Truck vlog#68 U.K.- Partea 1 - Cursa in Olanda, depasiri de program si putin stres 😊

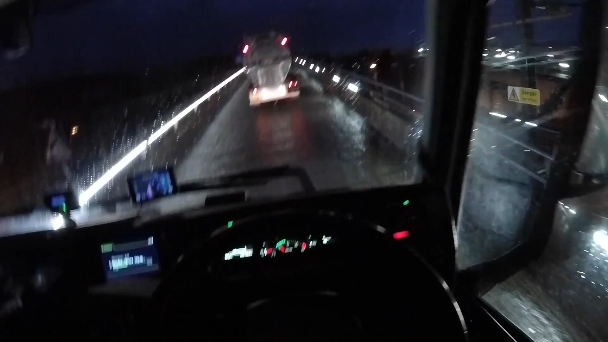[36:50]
Să găsesc o parcare ceva De ce te-ai oprit colegule cu cisterna Stai în manual tu, nu mai schimba A, ce mi-a făcut ăsta